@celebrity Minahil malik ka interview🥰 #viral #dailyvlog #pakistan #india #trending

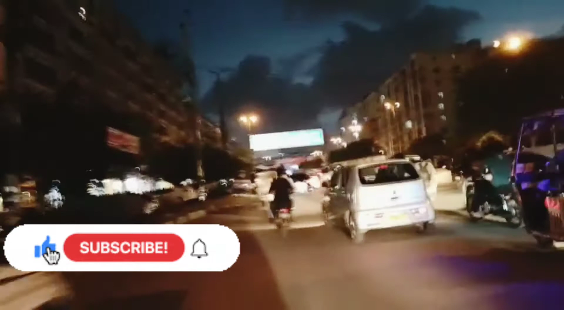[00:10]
तो ये देखिए हमारा मौसम बहुत ही यहाँ पर अच्छा हो रहा है। ये देखिए ऊपर, तो अभी हम लोग जा रहे हैं कहीं बाहर घूमने घूमने